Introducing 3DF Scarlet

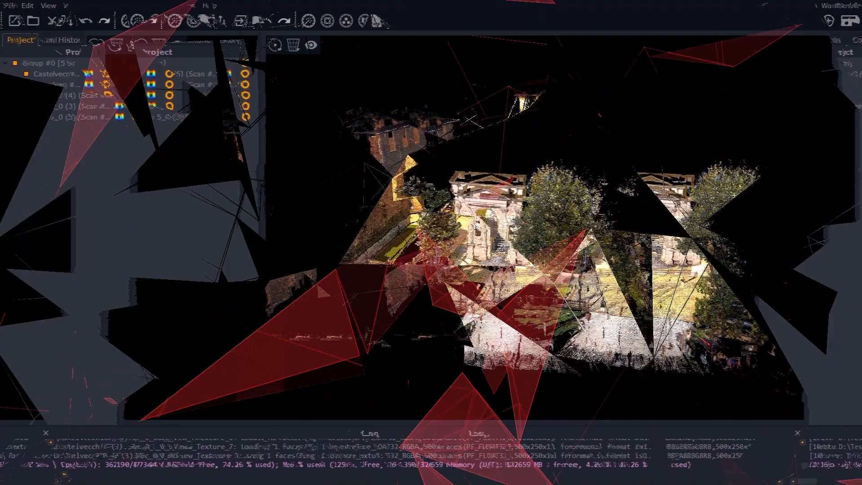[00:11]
3DF Scarlett is our brand new standalone tool dedicated exclusively
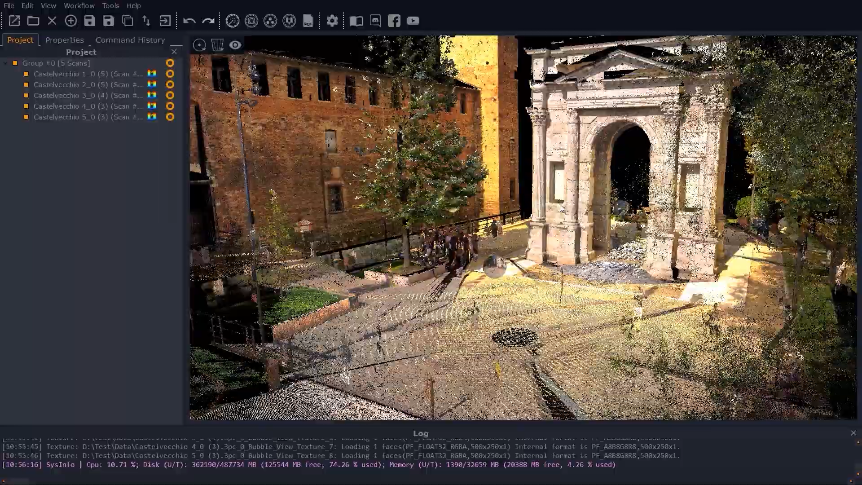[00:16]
to laser scan management and comes bundled with the full version of 3DF Zephyr at no additional cost.
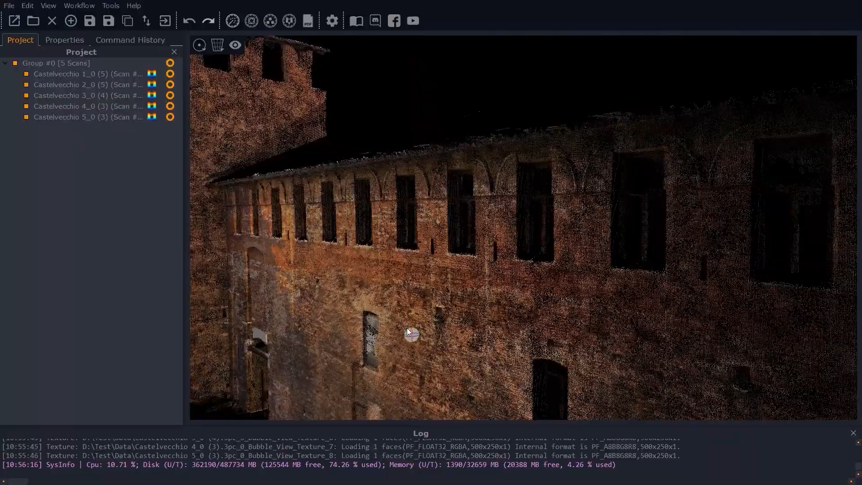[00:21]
In this video tutorial we will dive deep into the functionality of 3DF Scarlett for laser scan registration.
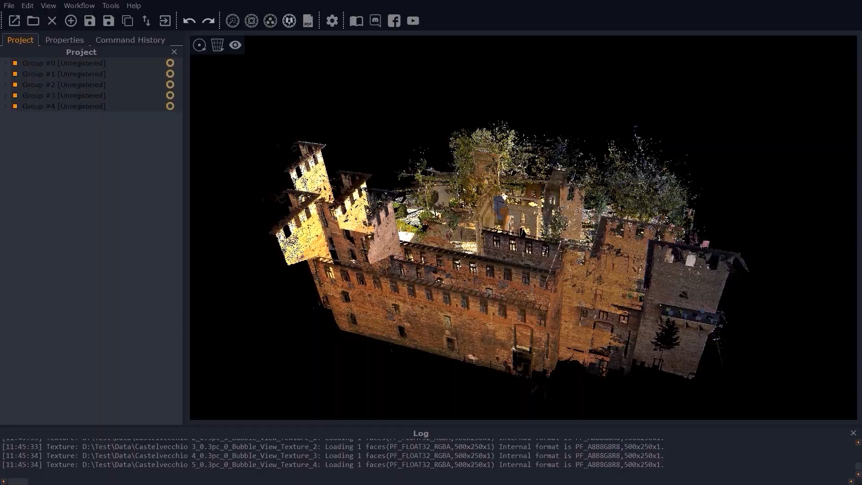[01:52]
Every scan can either be visualized with its RGB data or by uniform coloring. To do this, simply select your scans,
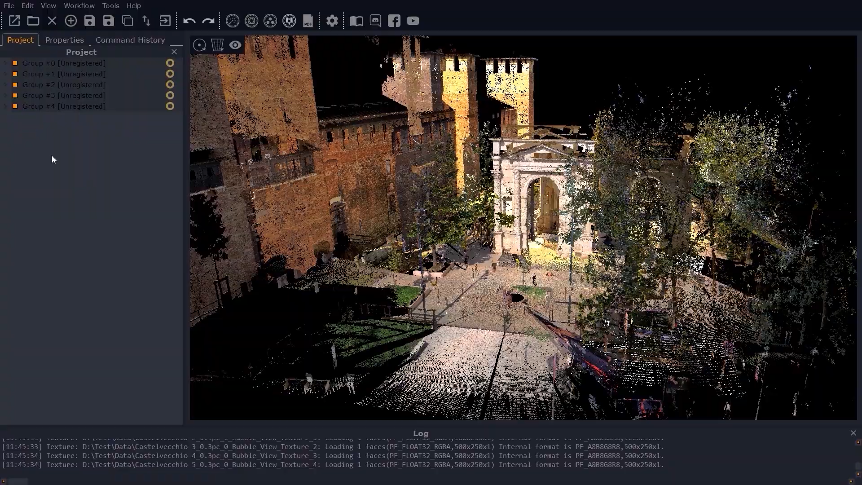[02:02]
right-click, and enable the uniform coloring option. In the viewport you can interact with your scans by rotating them, zooming in and out, and panning with the mouse wheel. You can choose between three different view modes. The free look mode, that lets you move in your scene using the mouse and the WASD keys.
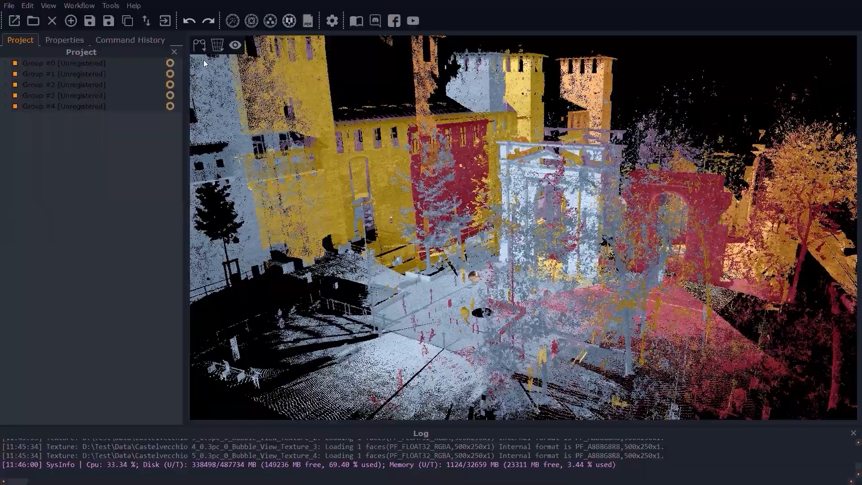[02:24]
The orbit mode, that allows you to rotate and zoom in and out around a fixed point in the scene using the mouse.
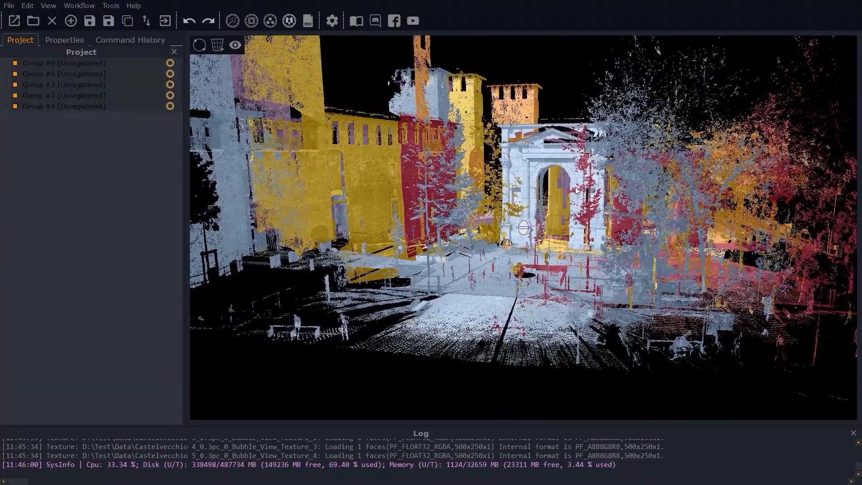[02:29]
And finally the pivot mode, similar to the orbit mode, however, movement is around a picked point of interest.
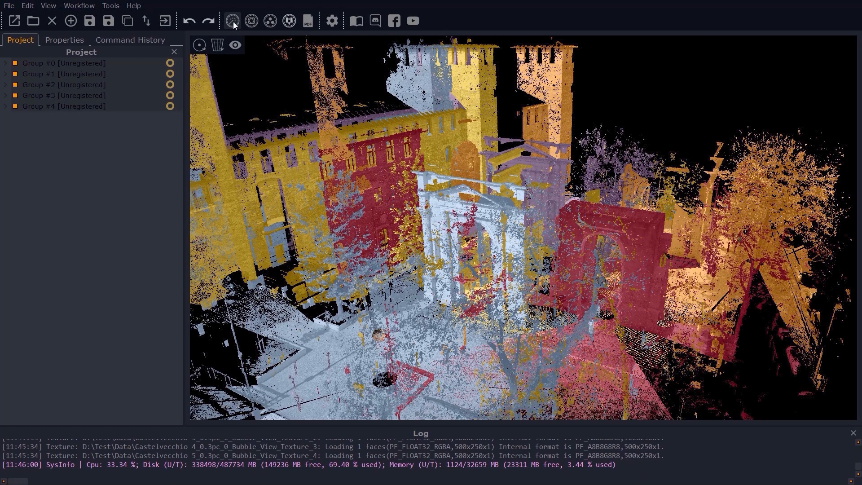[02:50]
a tool which exploits the photogrammetry-based algorithm developed by 3Dflow which is unique to 3DF Scarlett. Click on the Automatic registration icon to start the procedure.
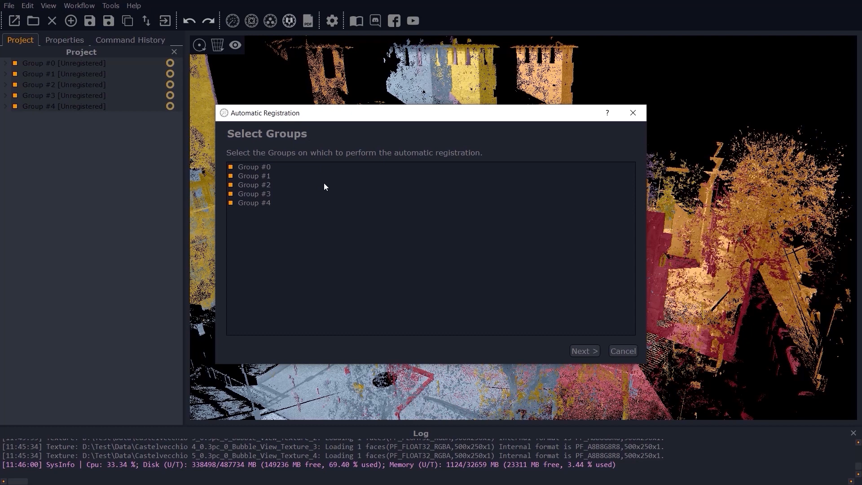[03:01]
A dedicated wizard will appear and through this you can select the groups of scans on which the automatic registration will apply to. In the settings page, you can set your inlier threshold along with the kind of matching you desire. You can also set the matching type to either very fast or fast in order to speed up the processing using approximate clustering.
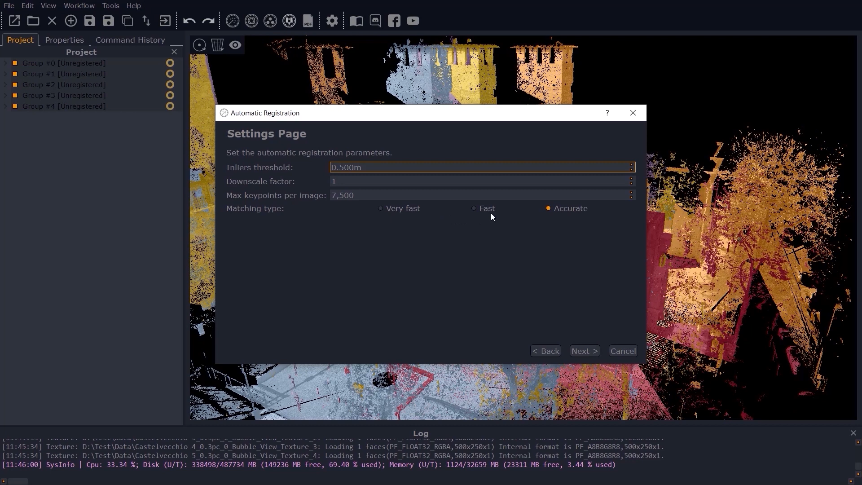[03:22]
You can eventually set it to accurate if the scans have not been aligned correctly.
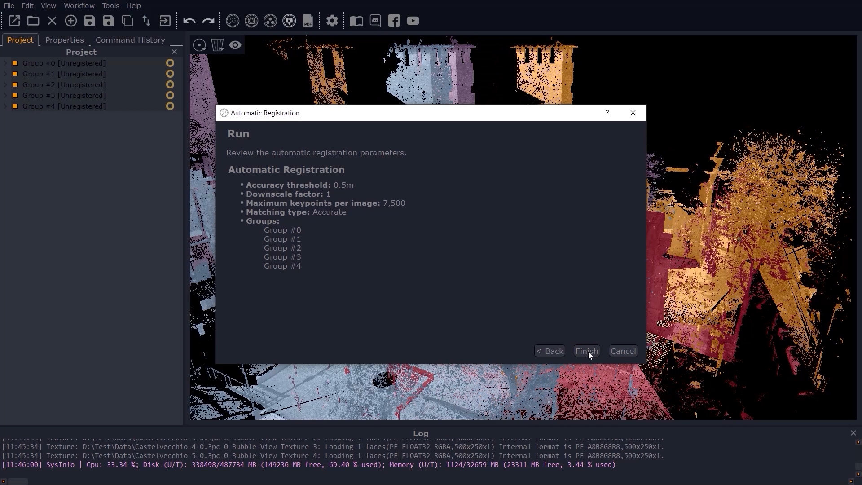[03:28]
Make sure to use the Automatic registration tool only with scans that have embedded RGB color information,
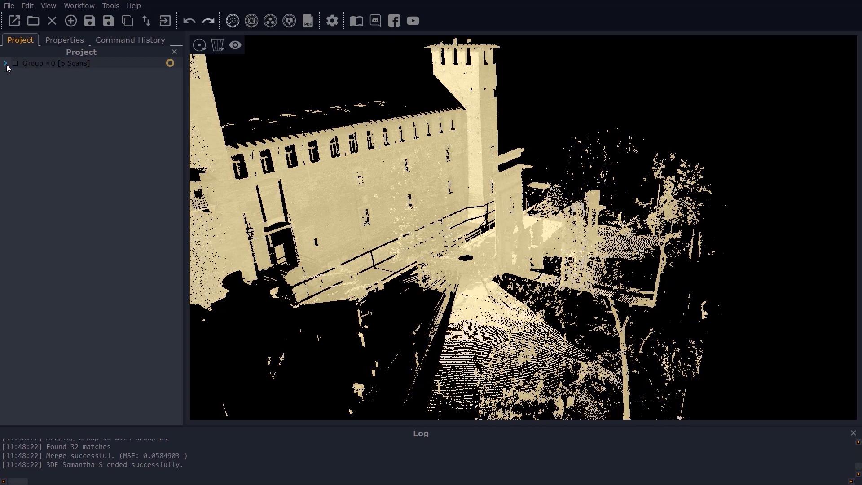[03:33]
as seen here in this example.
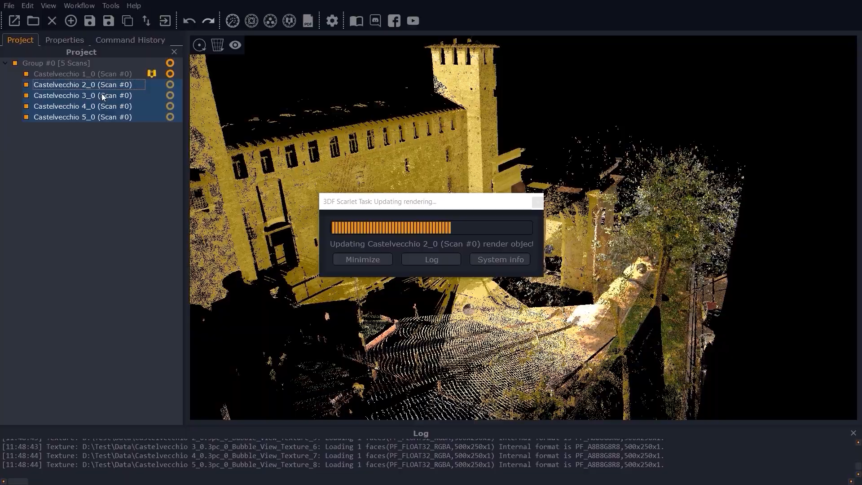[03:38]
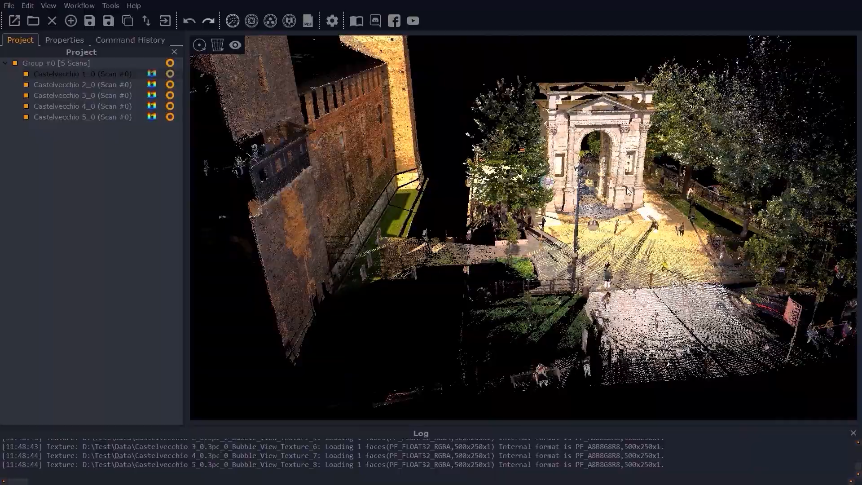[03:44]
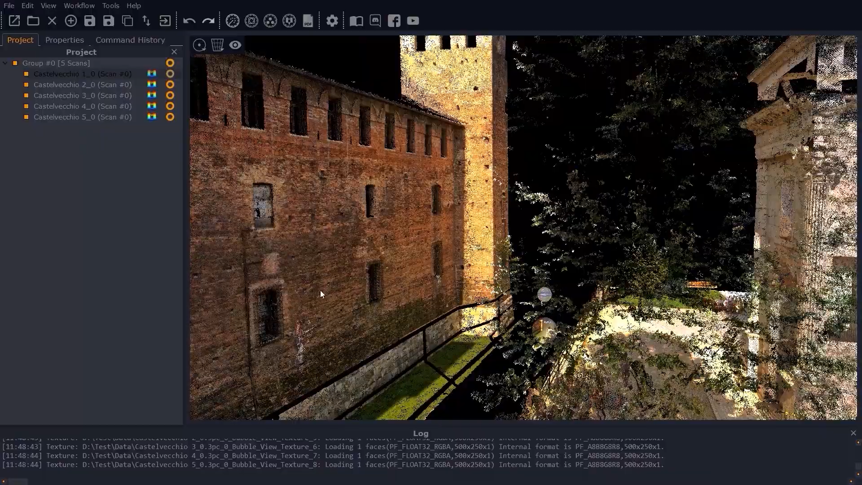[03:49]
After computation, all the registered scans will be listed as a single group.
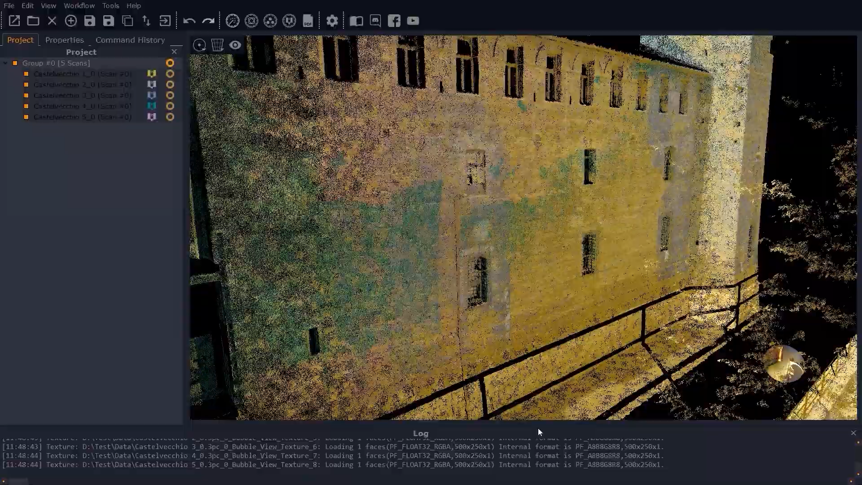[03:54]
It's not mandatory, but strongly suggested that you run the Multi-ICP optimization after Automatic registration to further improve your scan alignment.
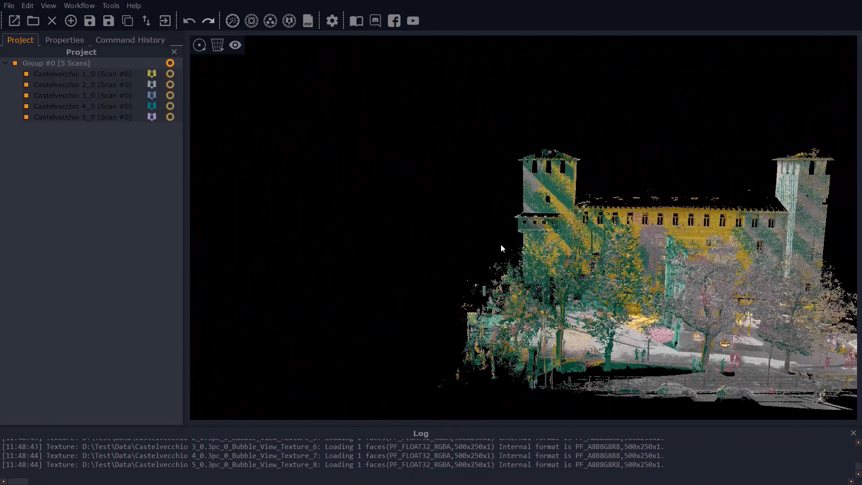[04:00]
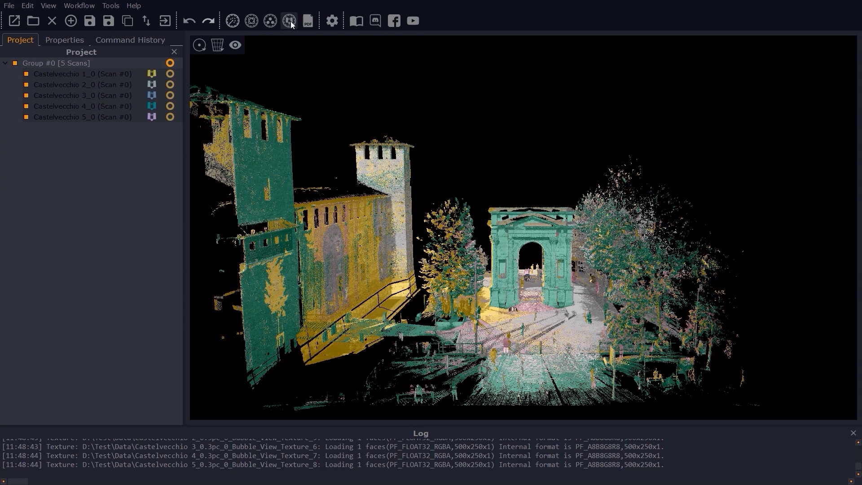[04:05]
Simply click on the Multi-ICP icon in the 3DF Scarlett interface, select the group of registered scans in the wizard and click Next.
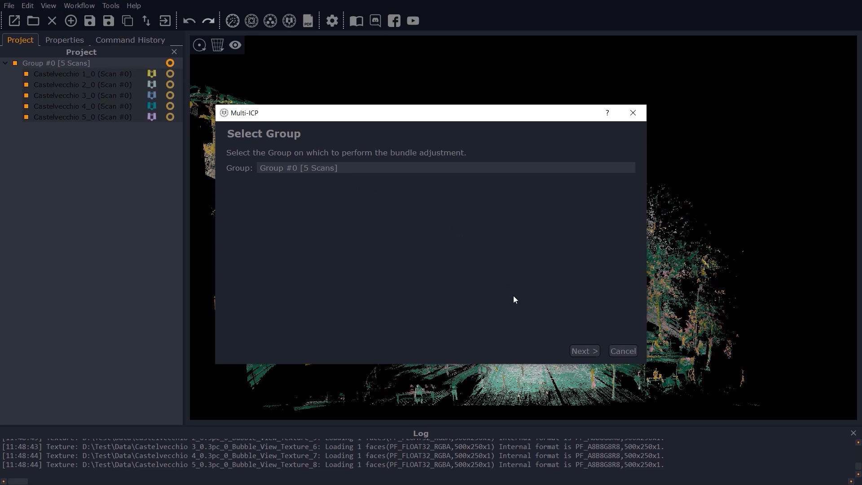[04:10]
Define the pairings of scans that will be taken into account by the algorithm.
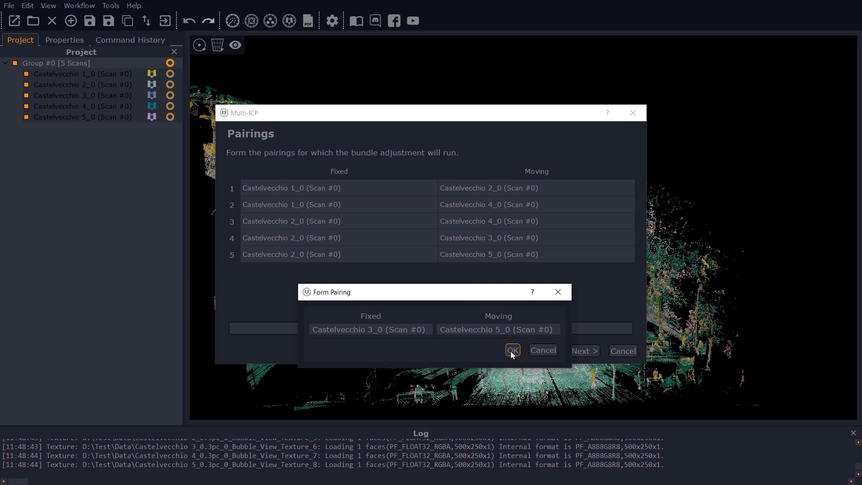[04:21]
Finally, set the ICP parameters to go ahead with the registration.
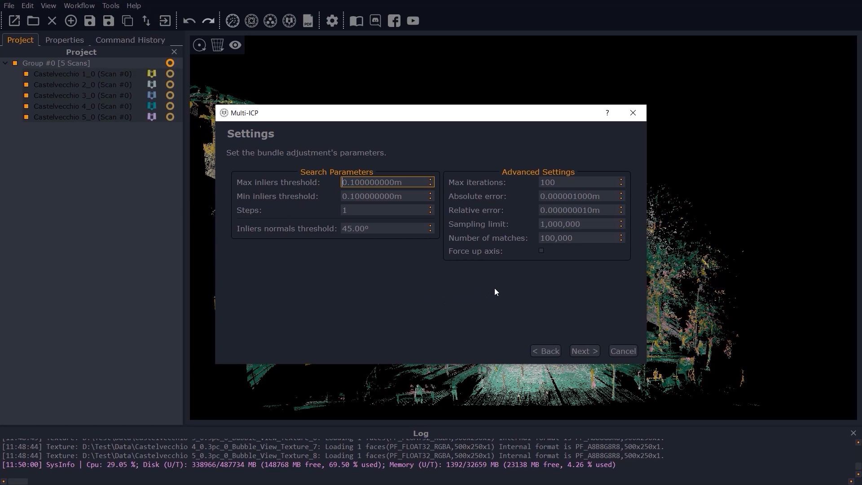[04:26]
Once you're OK with the settings, simply click Finish.
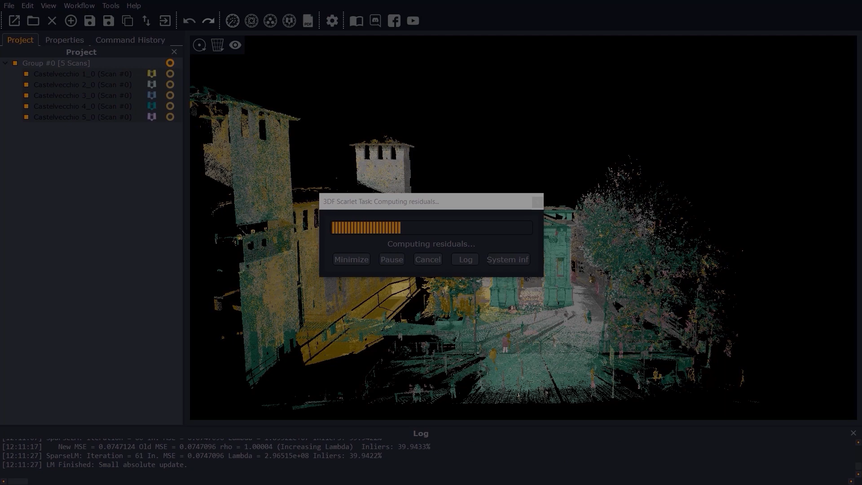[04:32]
At the end of the Multi-ICP optimization, you will see a histogram with the residuals, namely the medium distance and the variance values.
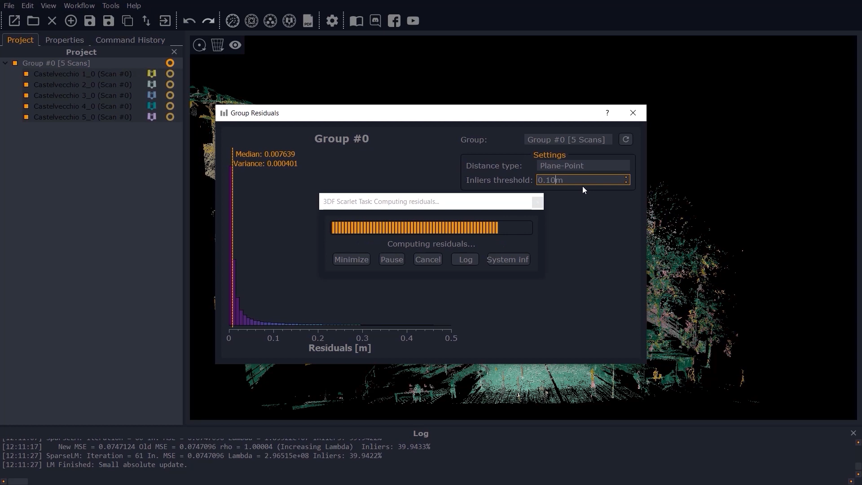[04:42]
Note that you can always set the desired inlier threshold that was previously set when you started your project.